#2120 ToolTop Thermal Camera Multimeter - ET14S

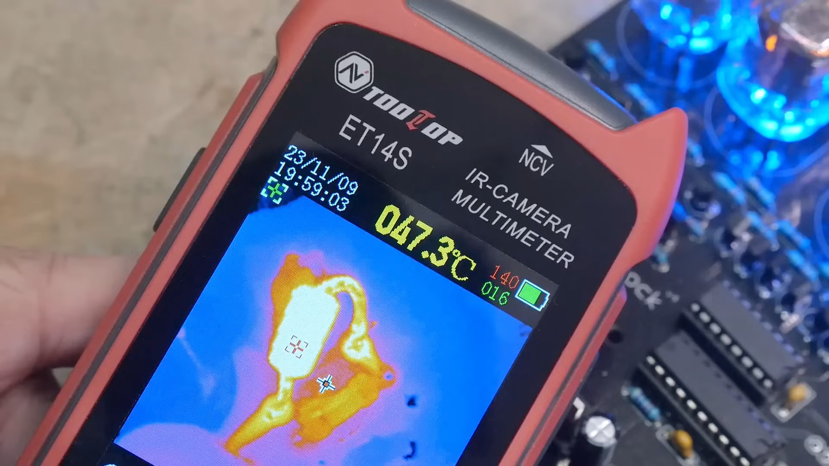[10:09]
amp diode here is getting pretty toasty. It's at 140 C.
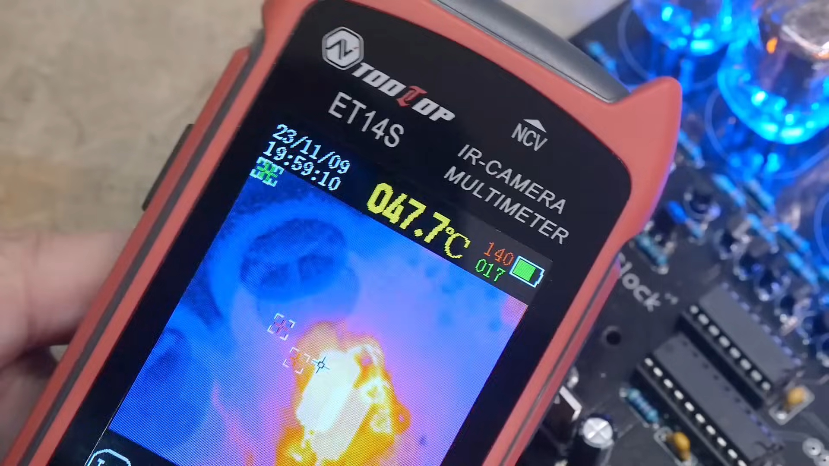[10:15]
If I move my middle thing over here, you can see it's at 140. So it is getting pretty toasty.
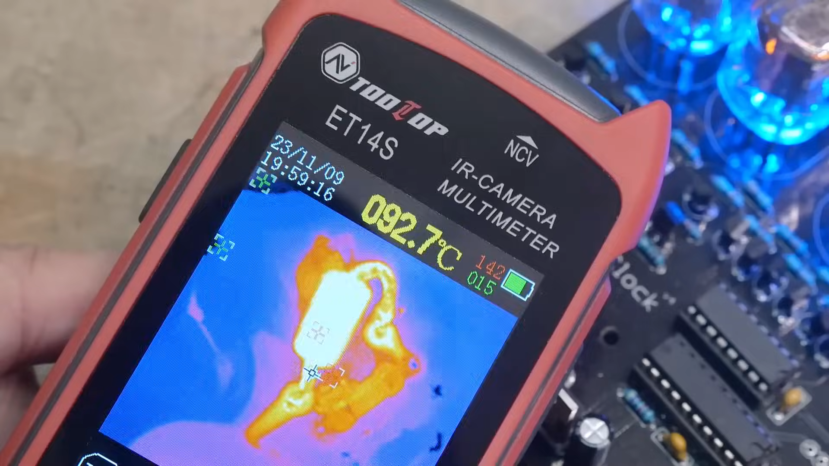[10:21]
On screen: spot 092.7°C
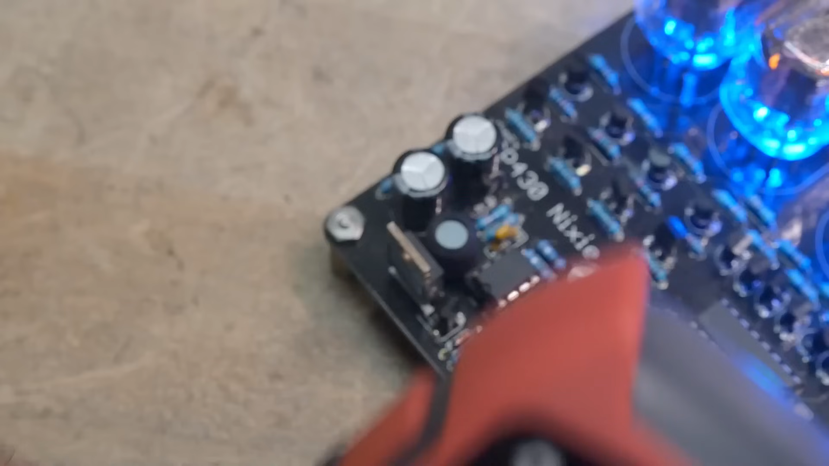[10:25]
It's the switching regulator, I think, for the 180 volts that this thing has.
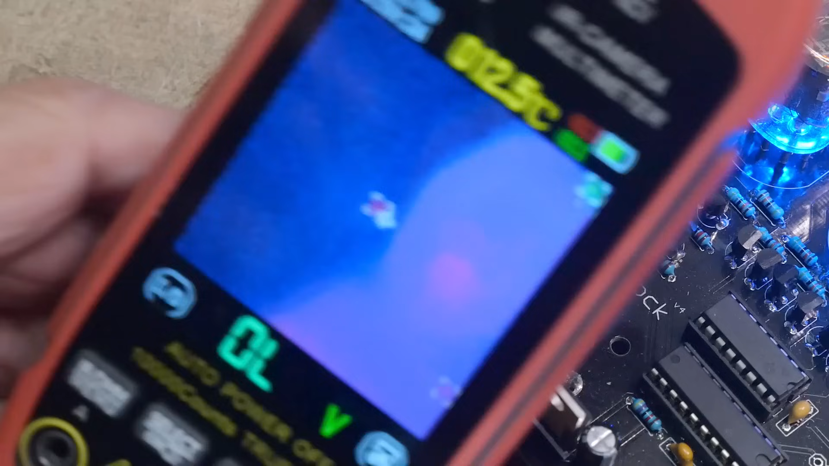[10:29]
But I do love the macro lens. Great, great addition. Let's slide the macro lens out of the way.
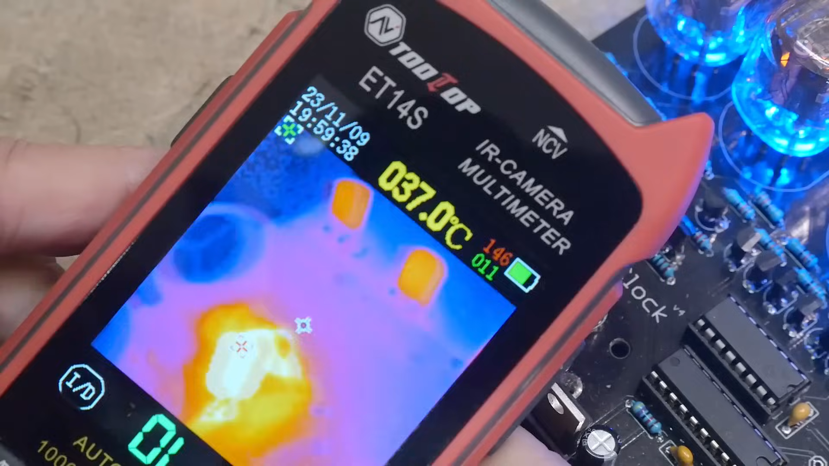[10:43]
On screen: spot 037.0°C
And you can see that now that we're in close, it's a bit blurry.
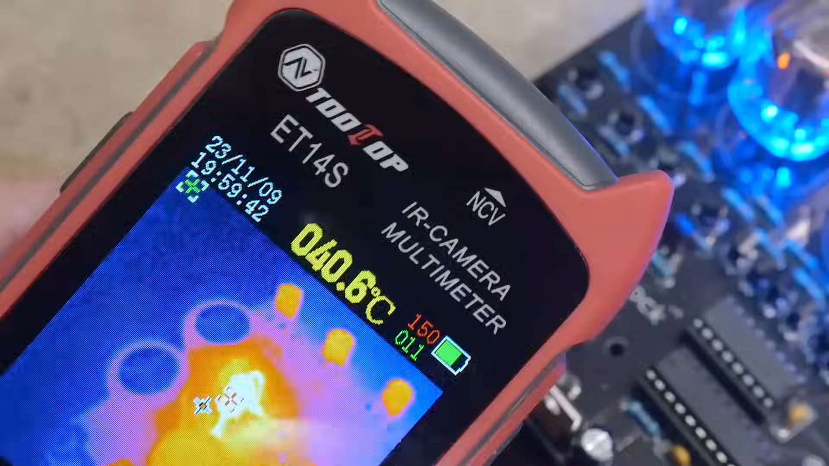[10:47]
And if I move out,
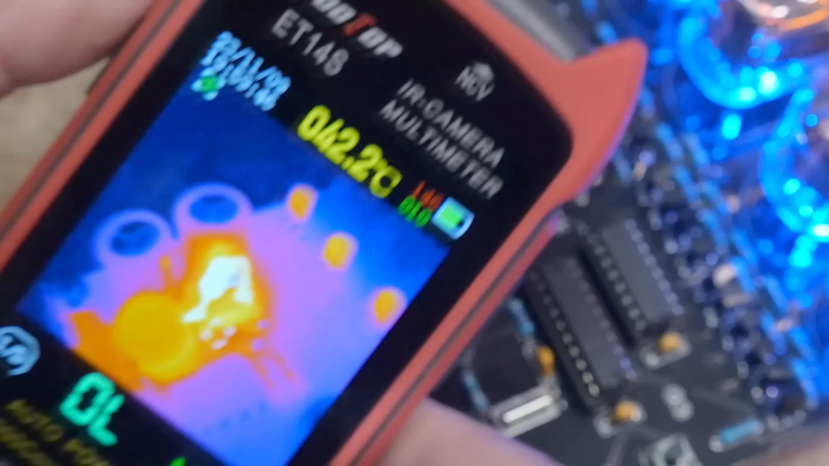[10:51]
we're getting a pretty good image again here. And I'm about, okay, I'm going to say about two inches.
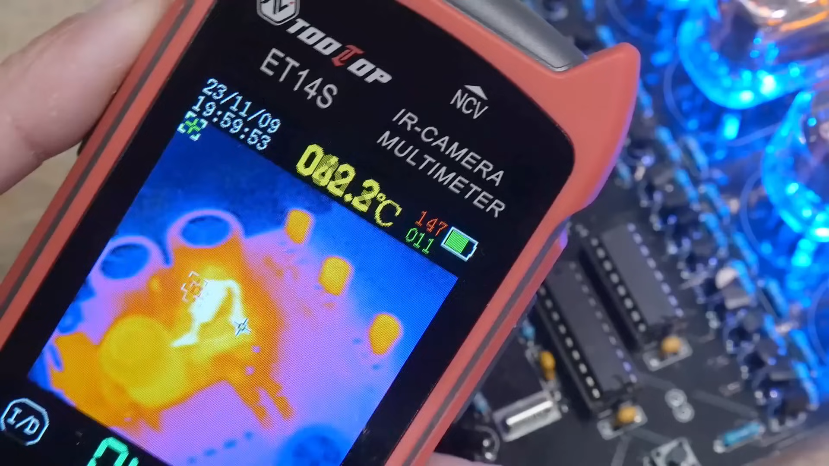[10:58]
So it's focusing at about two inches. And then with the macro lens, it's focusing at about an inch, okay?
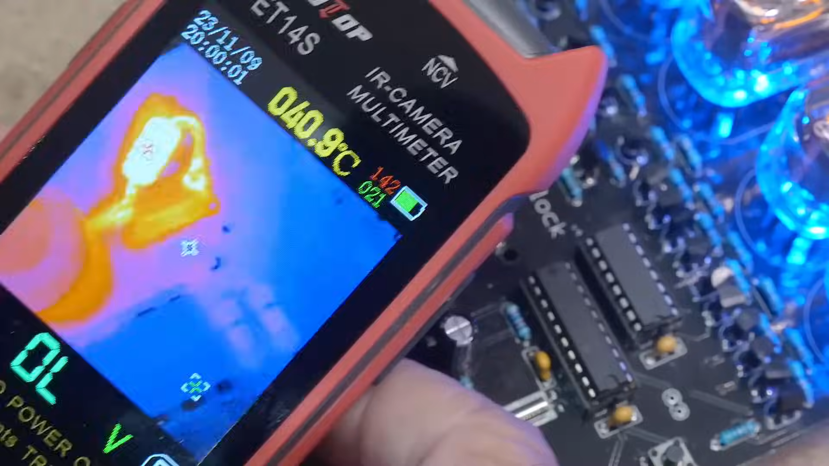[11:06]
So, yeah, there you go. I do like that feature.
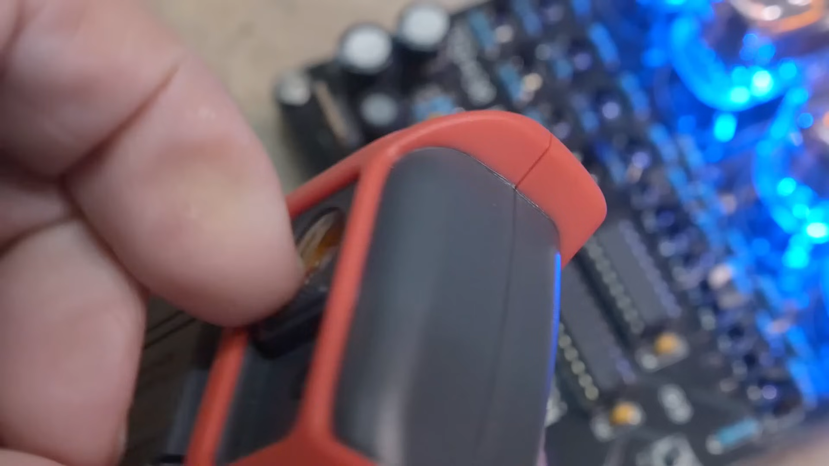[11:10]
You can save images, okay?
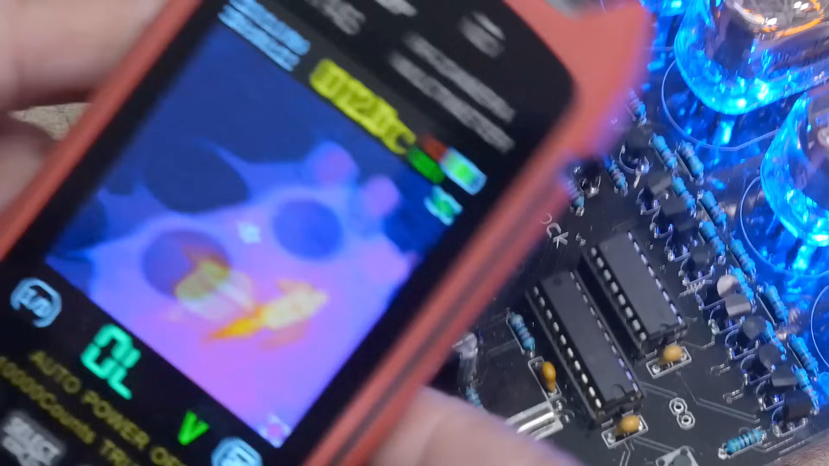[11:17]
So you can come in here and you can hold down this button. And it's saving the image.
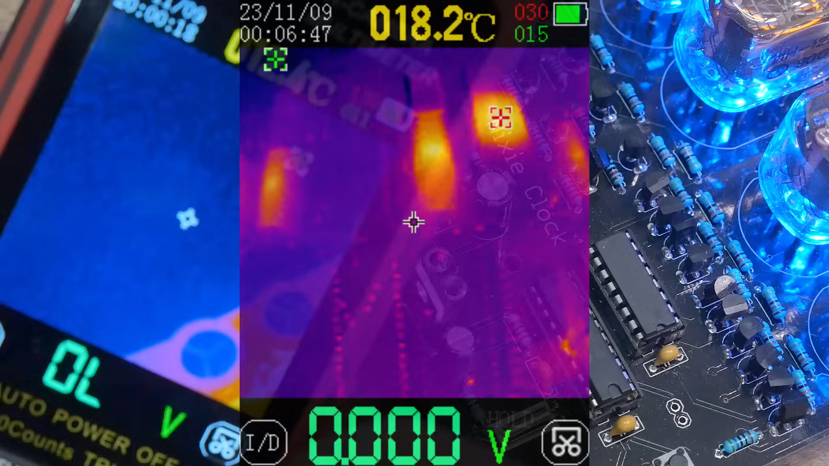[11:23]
On screen: spot 018.2°C
It will put it on the card.
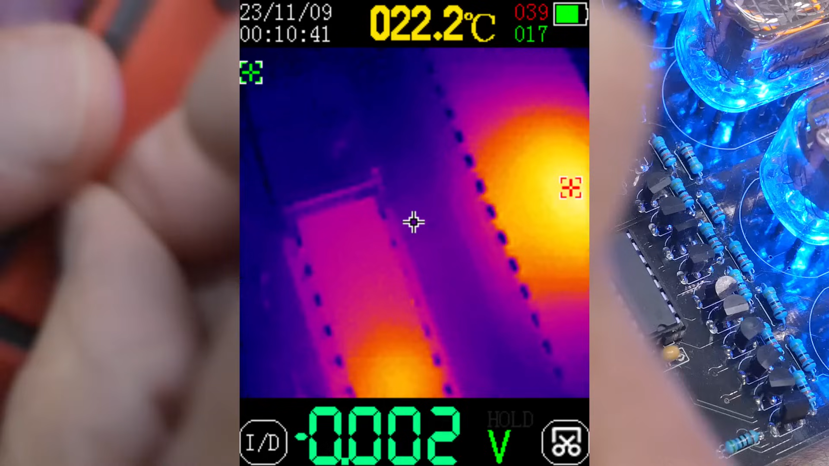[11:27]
And then on the side here is a USB connector for charging and for data transmission. You can go into the menu system and set it for a USB thumb drive.
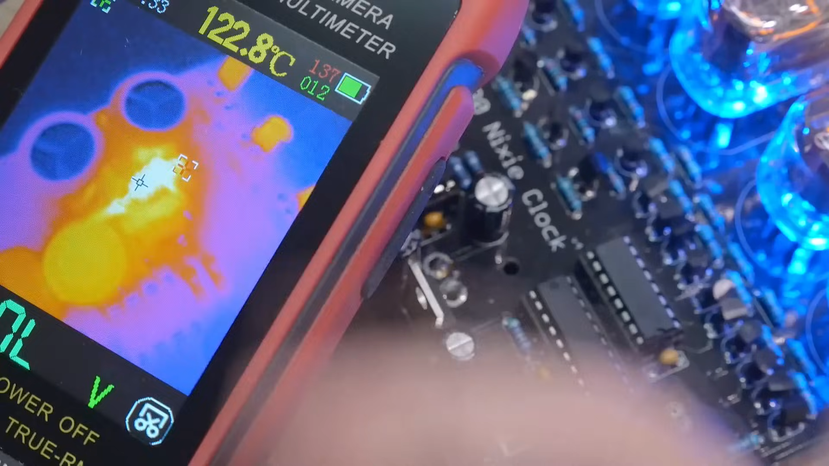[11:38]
On screen: spot 122.8°C
You don't need any software. You just connect it to your PC and it looks like a thumb drive. You can just download the pictures right off of it.
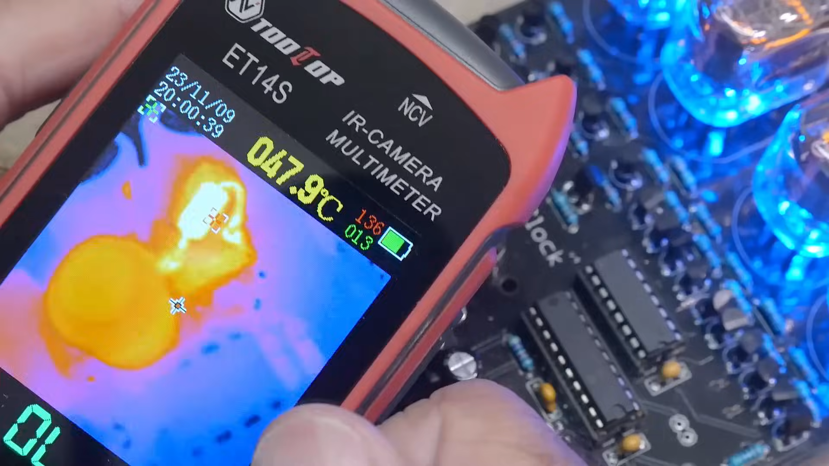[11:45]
On screen: spot 47.9°C
Yeah. I like it.